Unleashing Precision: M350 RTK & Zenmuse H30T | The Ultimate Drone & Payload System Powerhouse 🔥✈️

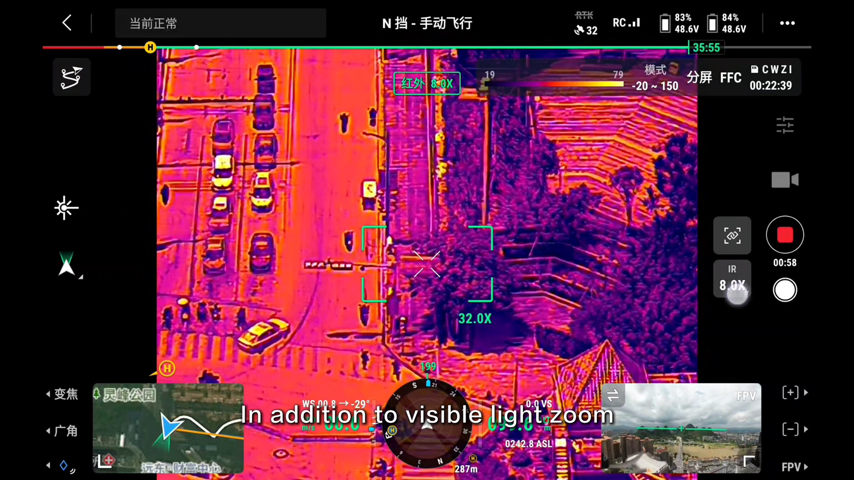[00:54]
In addition to visible light zoom, the thermal imaging can also zoom. The maximum digital zoom is 32 times.
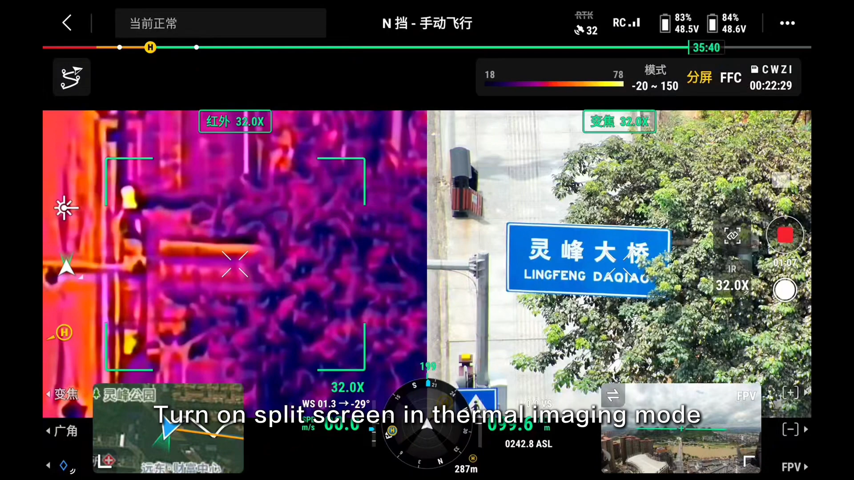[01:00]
Turn on split screen in thermal imaging mode. Turn on link zoom. You can zoom both thermal and visible light at the same time.